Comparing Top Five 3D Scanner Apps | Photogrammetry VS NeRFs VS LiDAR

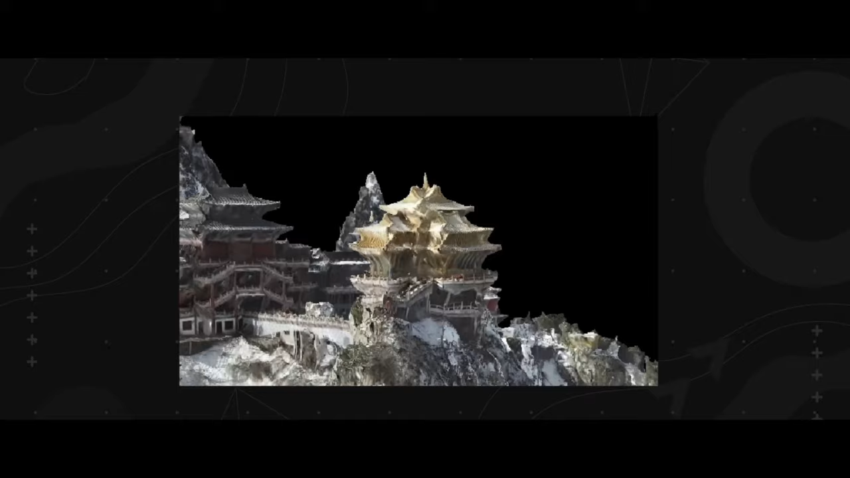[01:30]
Photogrammetry is a kind of technology that uses the features points on an object's surface as a reference to construct 3D point clouds and in turn to construct a 3D model of an object.
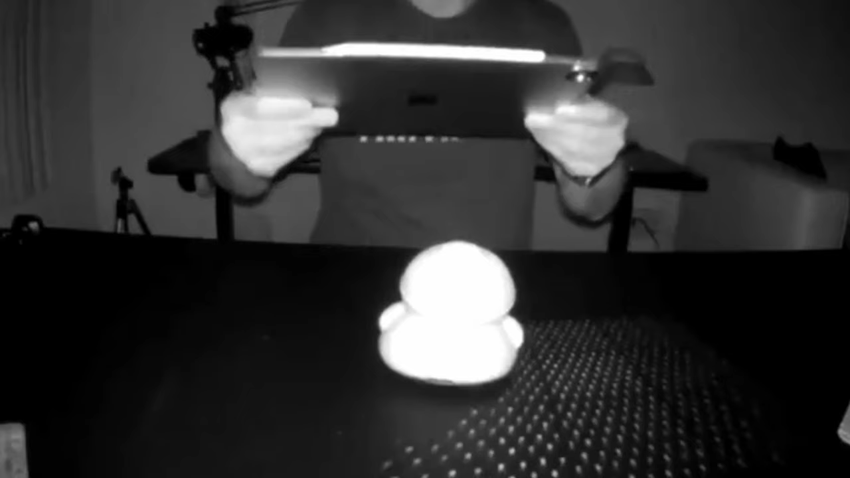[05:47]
This technology uses invisible laser beams to scan the surrounding environment and to create 3D models by measuring the reflected light.
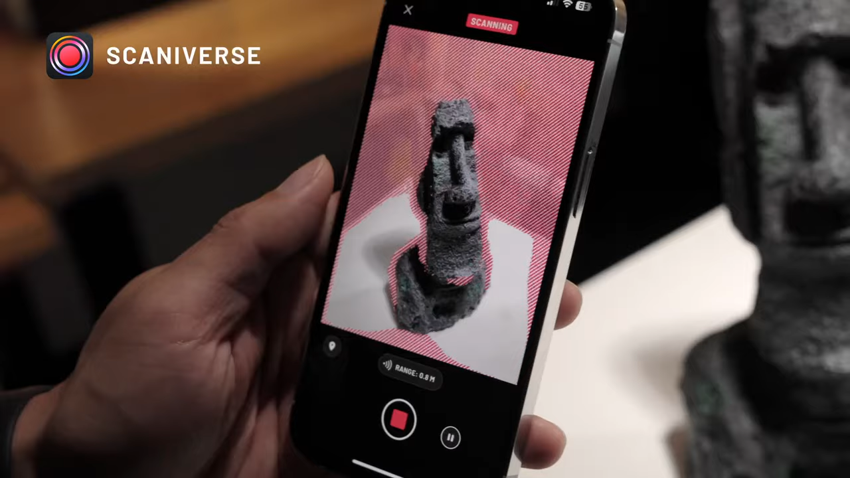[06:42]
because it uses LiDAR on iPhone Pro models,
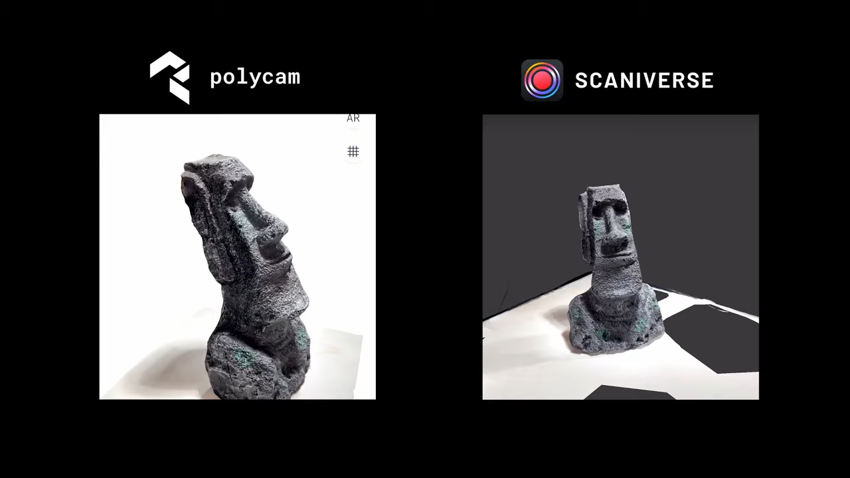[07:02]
As you can see, when capturing objects with many features, the results look quite good in both apps. However, if the object has a simple structure and shiny surface, you can see it already loses tracking of the object.